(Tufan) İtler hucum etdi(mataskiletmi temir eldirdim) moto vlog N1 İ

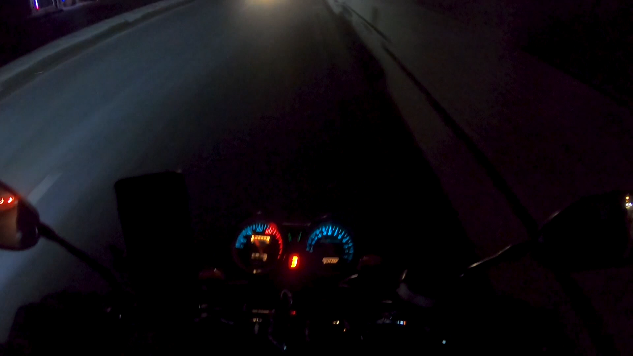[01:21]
Və gördüyünüz kimi mənim faram yanmır. Bu Tufan markalarının demolar çoxunda baş verir. Bu faranı LED ilə əvəzləyəcəm. Mən çalışdığım qədər motosikleti sürdüm ki, nə qədər gedir. İndi isə biz benzin kolonkaya tərəf gedirik. Motosikletə benzin vuracaq. Görək nə qədər benzin israf etmişəm.